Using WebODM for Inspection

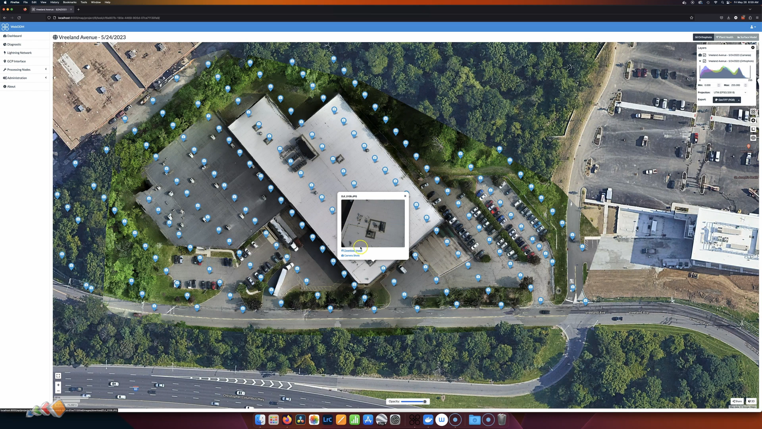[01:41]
So that's one option that's using the 2D map. I'm going to go back to the dashboard now, and I'm going to pick a slightly different project, very similar, and I'm going to click View 3D Model.
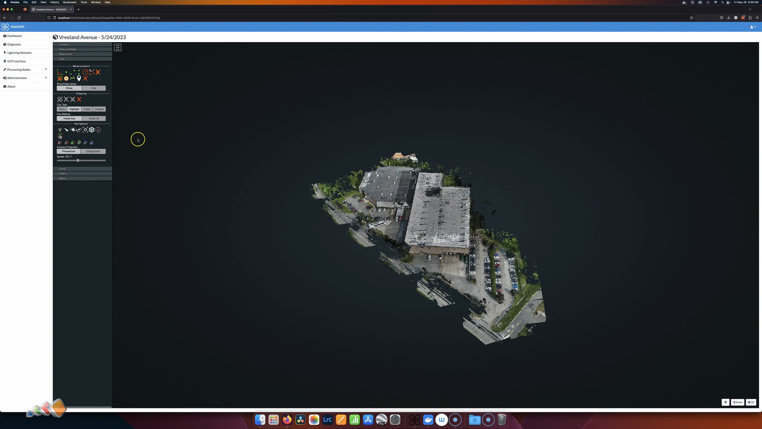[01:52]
So here we have the 3D model, and I'm going to click on Textured Model to give us a better view of what this building looks like.
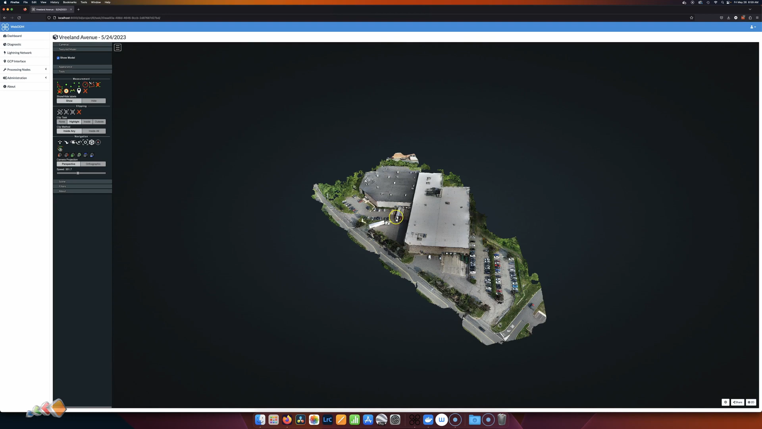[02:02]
We'll just wait for that process, and then we can move around, zoom in as you normally would.
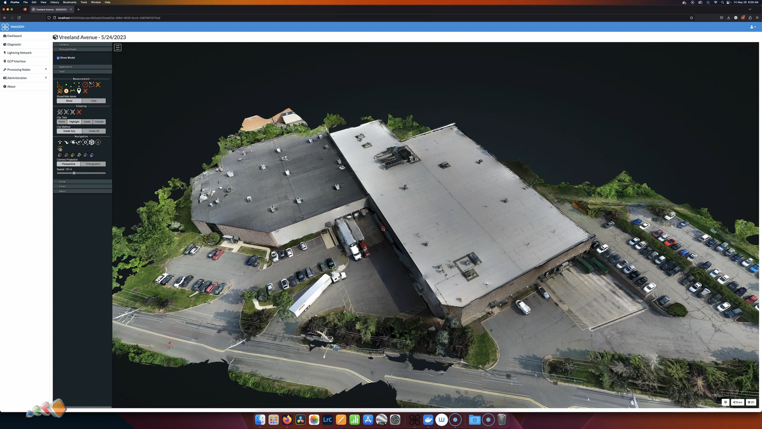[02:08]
Let's say we wanted to inspect this section of this wall over here. Similar to before, slightly different way to do it, but if you come up here,
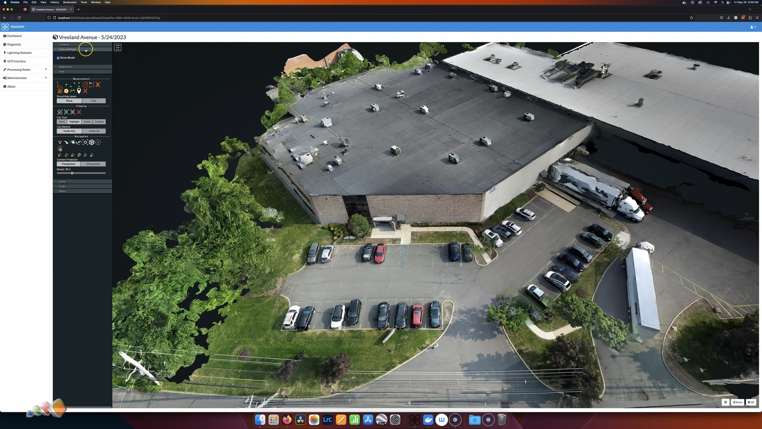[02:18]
click on Camera, click on Show Camera, it shows you all of these locations where cameras, or where photos were taken.
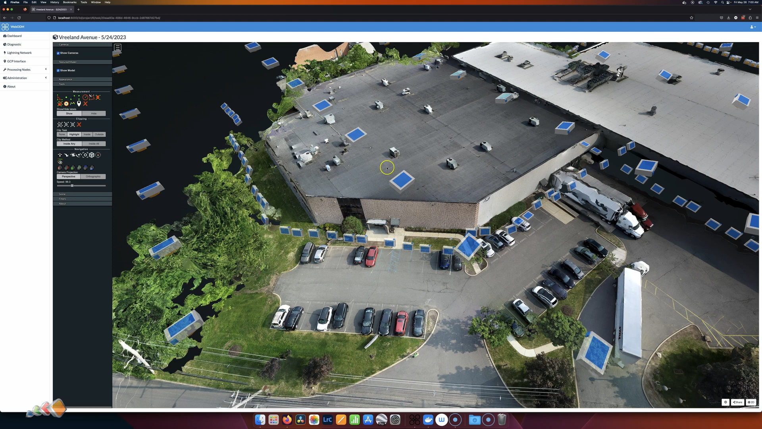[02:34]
It actually shows you the angle that the gimbal was set at. So I'm going to go down here. I'm going to pick one of these ones that was taken by the wall.
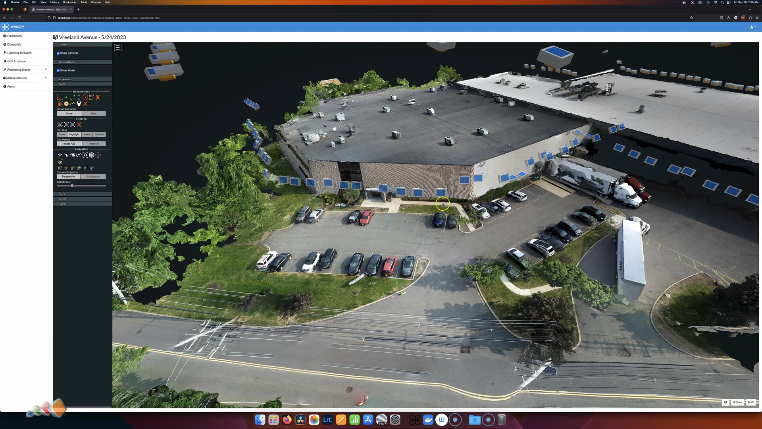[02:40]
Let's say this one, and over on the right hand side, you get this thumbnail. As before, if you click on that, it goes full screen. You can take a good look at that wall, see if there's any problems there. And once again, there's a download image option, so that if you want to download it, edit, or send it to somebody, you can do that very easily.
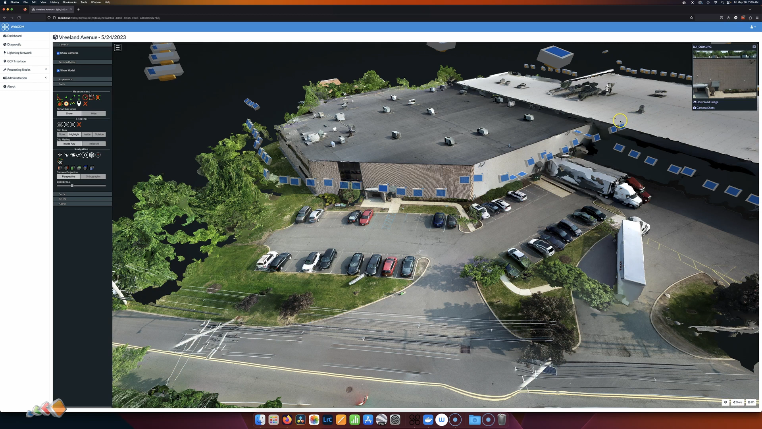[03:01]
So that's it. That's the way that you can use this to help with your inspections of any buildings or anything like that.